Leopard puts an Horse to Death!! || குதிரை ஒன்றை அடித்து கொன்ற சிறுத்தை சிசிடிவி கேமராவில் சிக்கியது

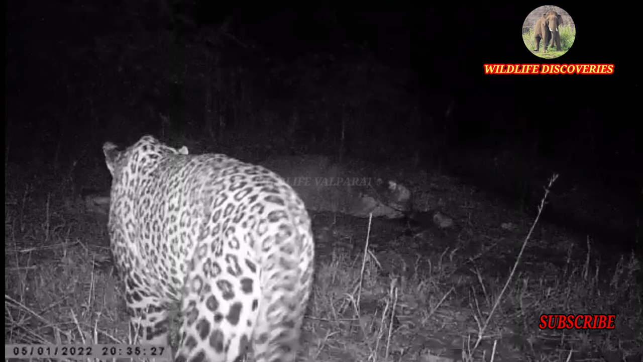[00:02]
வாய்ல்டிலைப் வால்பாரைக்காக சரவனன் கிரிஷ்னகரி மாவட்டம் தேன்கணிக்கோட்டை அருக்கே பாண்ணைத் தொட்டத்தில் குதிரை ஒன்றை அடித்தக் கொண்ட சிருத்தை CCTV கேமராவில் சக்கியது